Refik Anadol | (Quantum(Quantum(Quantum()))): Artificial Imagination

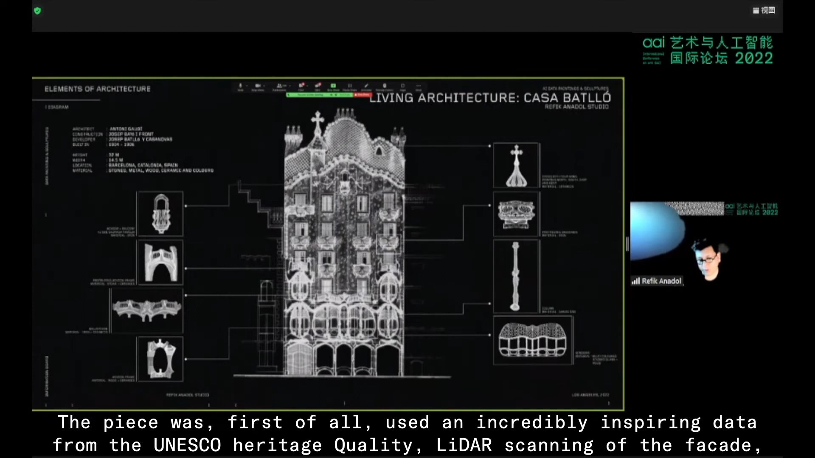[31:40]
The piece was, first of all, used an incredibly inspiring data from the UNESCO Heritage Quality LiDAR scanning of the facade, which was a 100 billion data point.